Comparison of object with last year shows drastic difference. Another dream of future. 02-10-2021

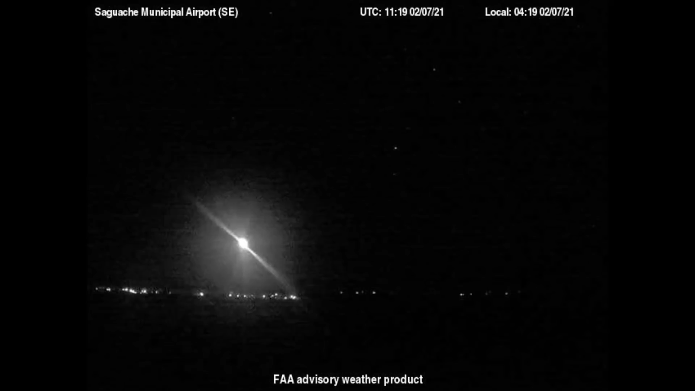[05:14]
Here we see a projection of the moon from the southeast facing camera at Sawatch Airport in Colorado. This is the moon.
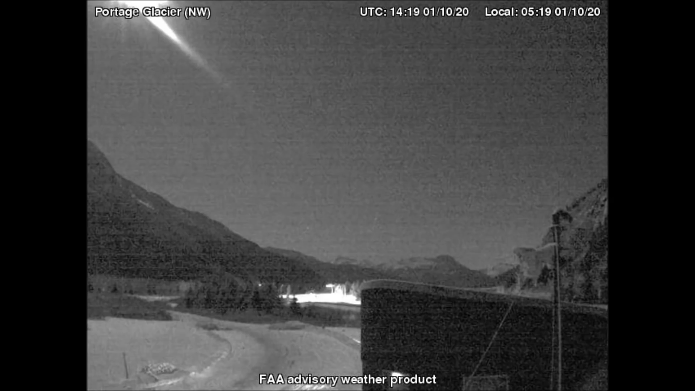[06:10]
These older images from the northwest facing camera at Portage Glacier, Alaska, also show a very skewed image of the sun because the camera is looking at the projected sun from an angle and not straight on.